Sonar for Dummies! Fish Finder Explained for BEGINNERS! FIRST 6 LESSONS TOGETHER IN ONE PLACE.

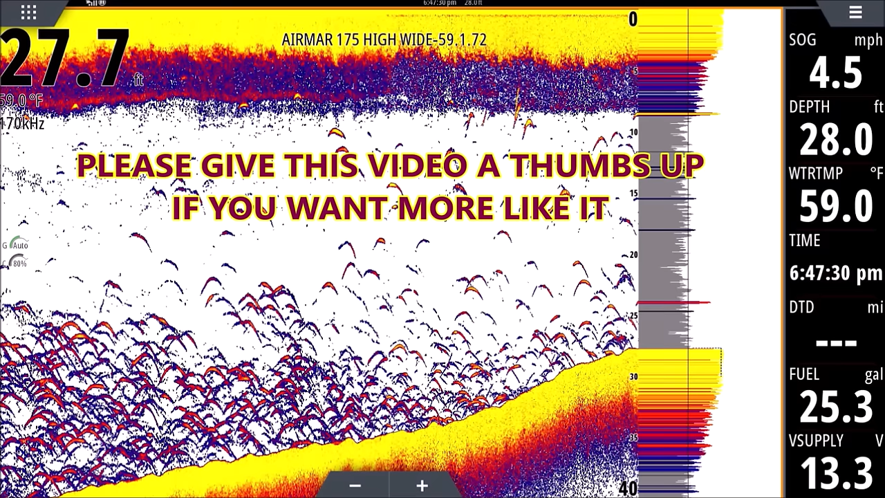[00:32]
On screen: water 59.0°F, speed 4.5 mph
or I don't know, maybe just need a refresher course. A lot of guys asked for this, and I hope this helps you out. So let's get started. I'm going to try to keep it as simple as possible, and I'll add more to these as we go, getting a little more complex each time. So let's start out with the colors we're seeing here. The reason a color fish finder is so much better than an old monochrome or a liquid crystal with the grayscale is because we can tell the intensity of our returns. Now, what's a return? A return is anything on the screen, okay? If you look where all the colors are on this screen, from the top to the bottom, you see yellow at the top, and you see yellow and red at the bottom and blue. Basically, 3/4 to the left of the screen.
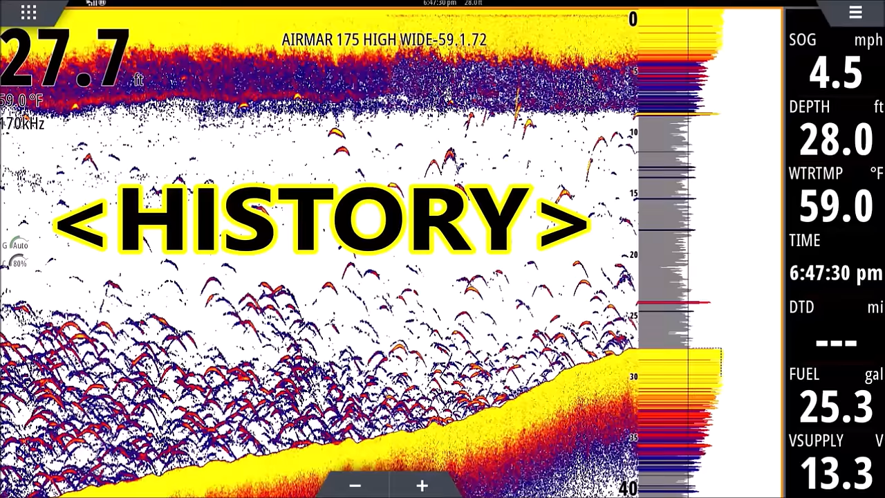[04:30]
On screen: water 59.0°F
Anything to the left of that A-scope is a history. That's stuff we've already passed by. Your transducer, the way it behaves, it shines down like a flashlight would. So if you shine a flashlight and you put your hand right up to it, you'll see a, you know, small circle on your hand of light. If you look at that same light on a barn door that's maybe 50 feet away, it's a giant circle, right?
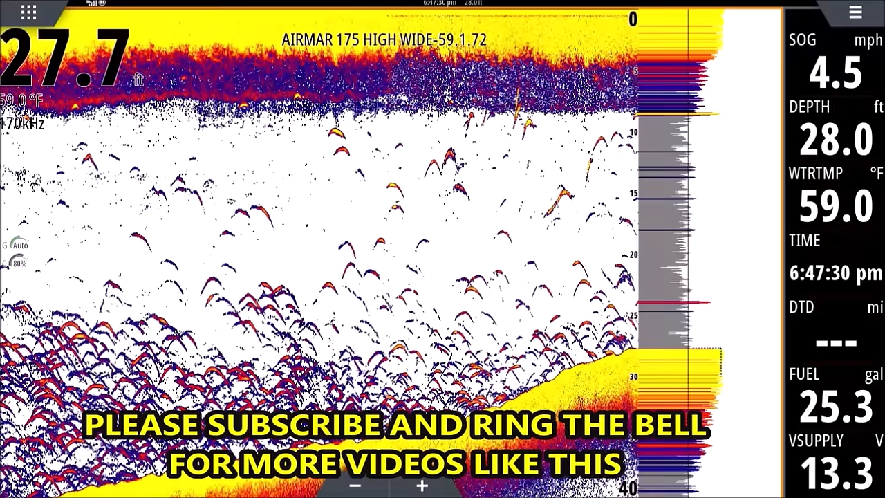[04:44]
On screen: water 59.0°F, speed 4.5 mph
Well, your transducer behaves the same way. It shines straight down. It gets wider as it goes. So you may see, like even in this shot here, you see a lot more fish towards the bottom than the top. There might be just as many fish all the way through this water column, but because your transducer is so narrow at the top, it's not going to have as many returns. Not as many fish are going to break the beam because the beam is narrower. So you got to keep that in mind.
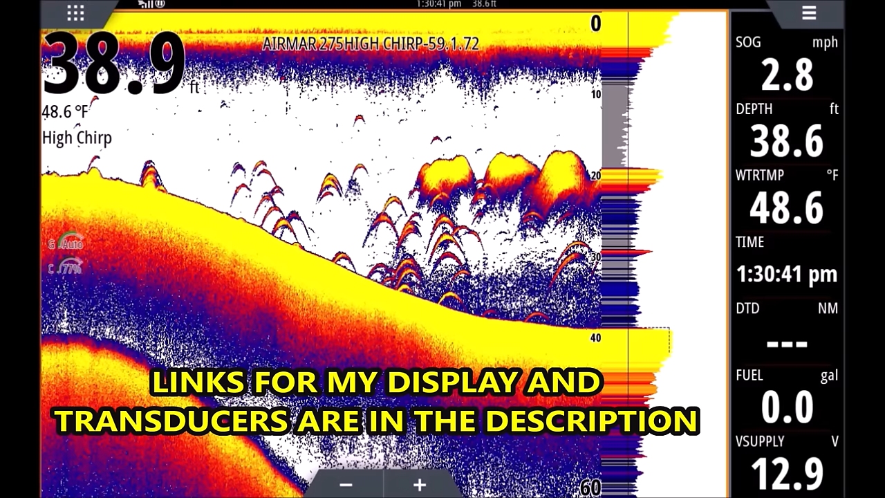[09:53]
On screen: water 48.6°F, speed 2.8 mph
All right, let's get started on this. Right away, we're going to start with some bait. You can see we have three clouds of bait here. You can see they are bright yellow. They have all the colors of our palette there, so we can see it's a bright yellow in the center, that means it is a very dense school of bait. It's probably tiny bait. It is threadfin shad. I know that. Well, we were netting it and it was very tiny. So when you see a very dense school like this, chances are it's very tiny, tiny bait, because they're very small bait.
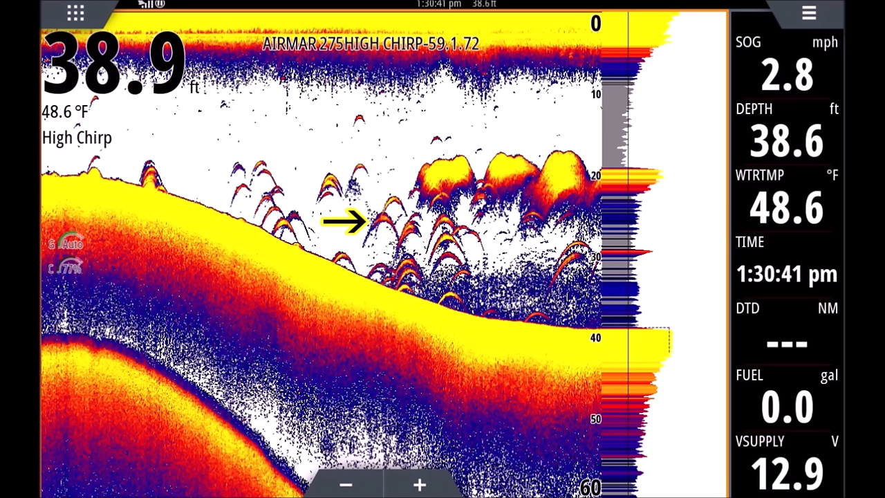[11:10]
On screen: water 48.6°F, speed 2.8 mph
So that's what you want to look for. All right, just below that, we're going to see a bunch of arches here. These are all our fish. These are fish that are just keying on that bait. This would be a great place to fish because the fish that we're marking aren't just hanging out. They are there to feed. They're underneath the bait. You can see right here, they're actually touching the schools of bait. They're right up in there. And, you know, also when you see tight schools of bait like this,